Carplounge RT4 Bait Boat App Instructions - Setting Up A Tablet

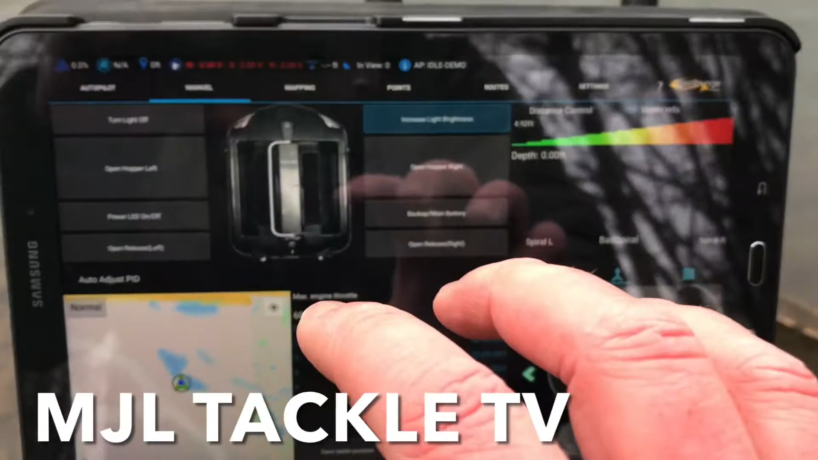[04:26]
it's not paired up with the boat and control box so the first time you
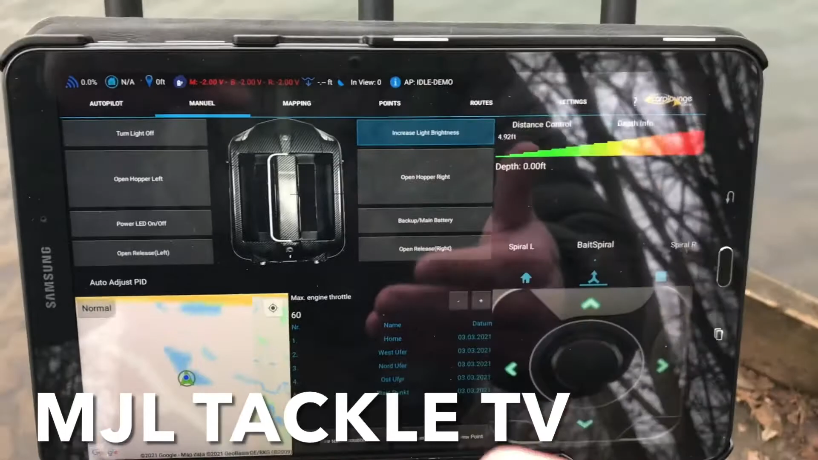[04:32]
On screen: depth 0.00 ft
open up the app it's going to look like this so let's have a look at coupling up then or put in the
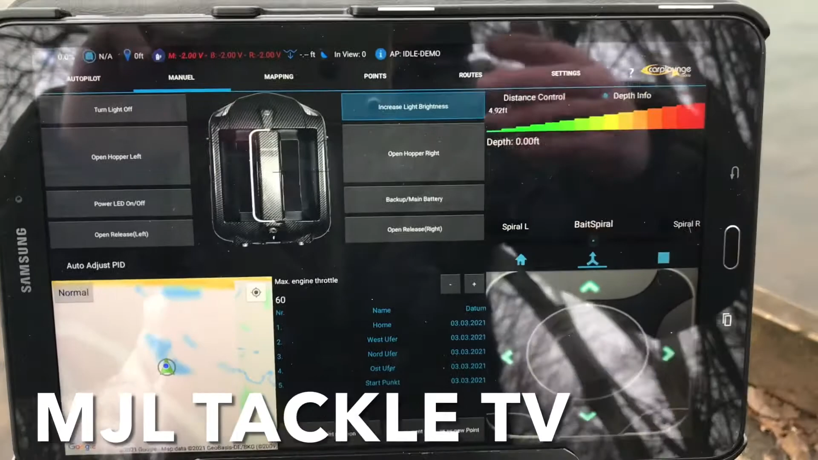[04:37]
control box linking it to the
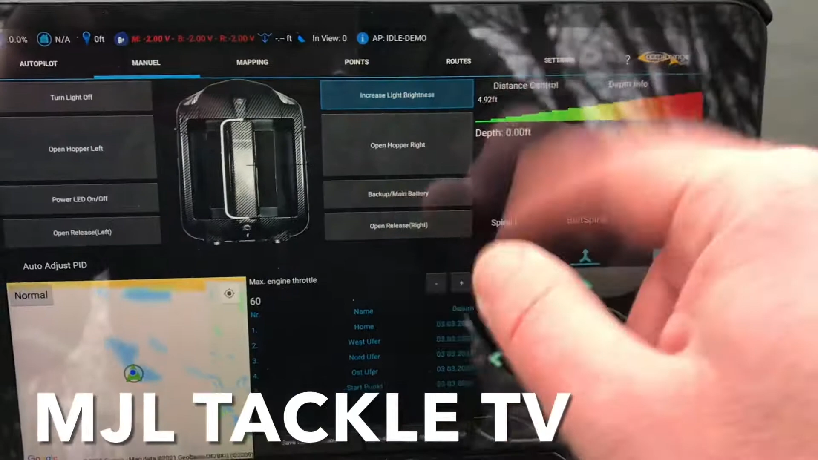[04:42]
On screen: depth 0.00 ft
tablet here so what you need to do is when you open it for the first time go into settings which is just at the top
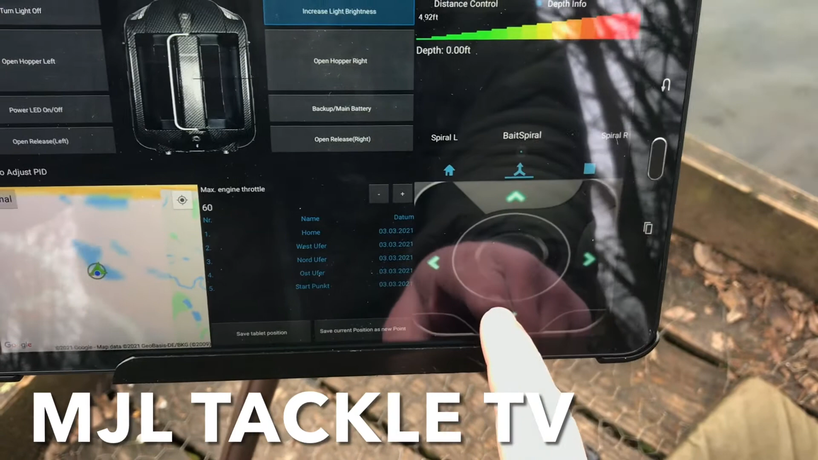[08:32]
On screen: depth 0.00 ft
okay brilliant okay so all good next let's go back because what we want to do is we want to run two apps at the same time we want the rain
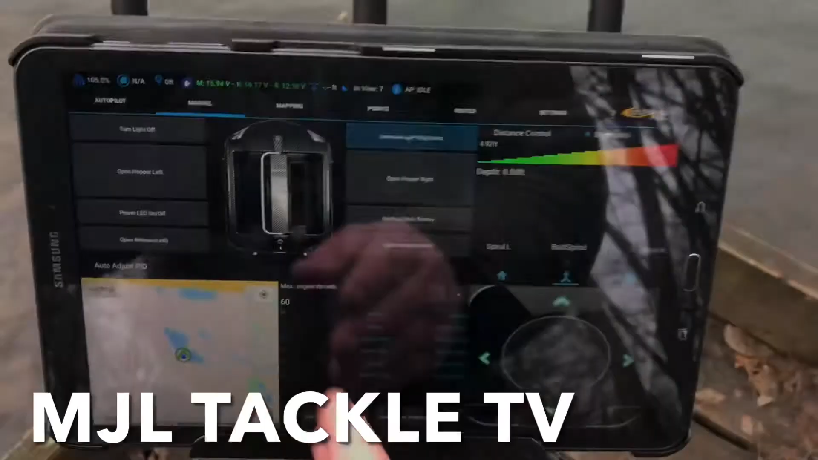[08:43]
marine and also the bait boat app here on
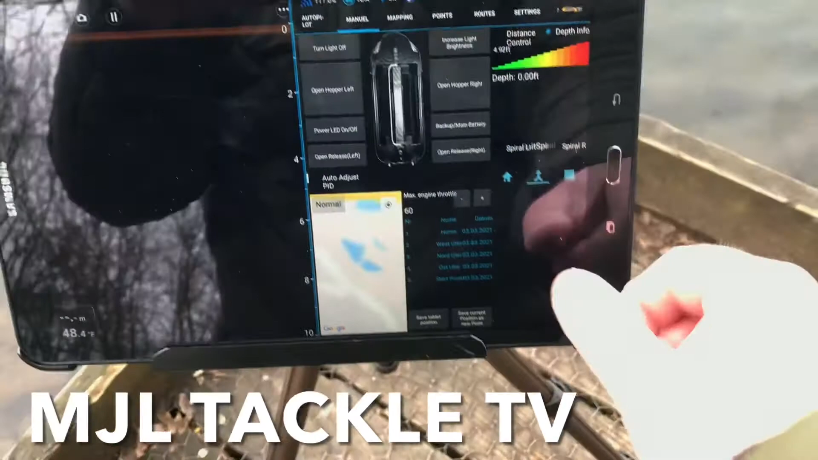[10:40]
the other way so again I can control the boat whilst also seeing the why fish
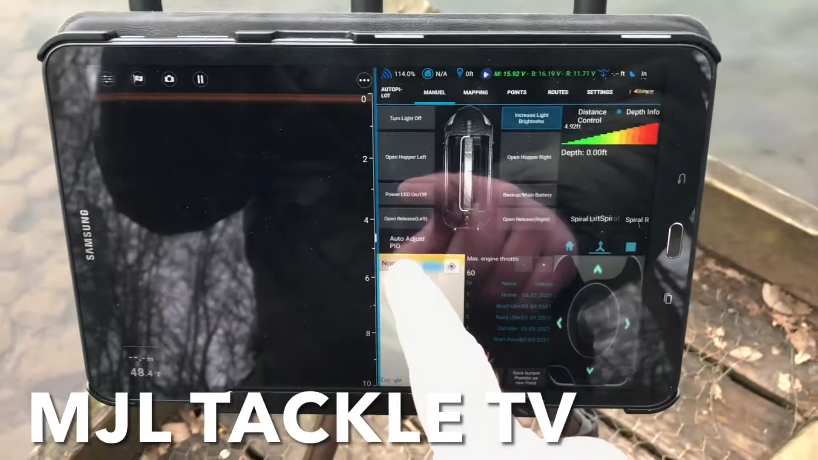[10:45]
fish finder here now it's a bit of a faff
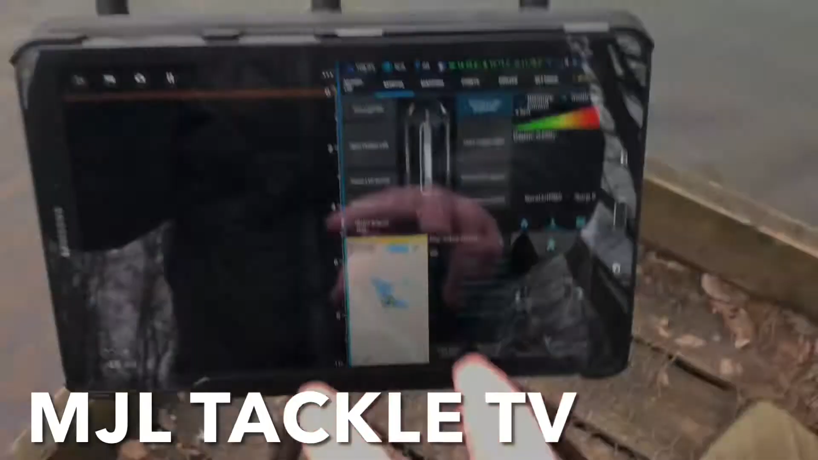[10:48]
doing splitting
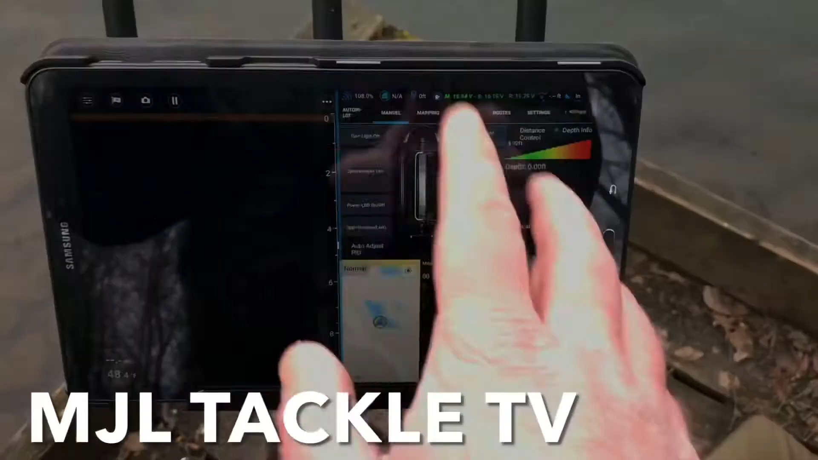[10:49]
it each time
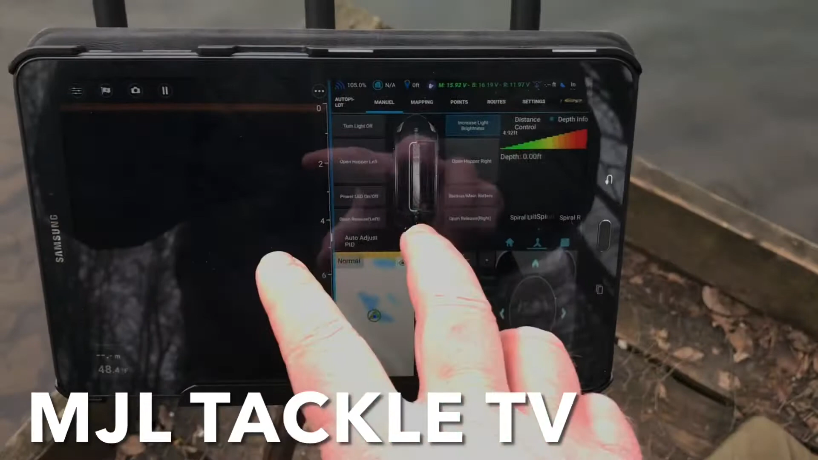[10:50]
but what you can do is you can pair these two together so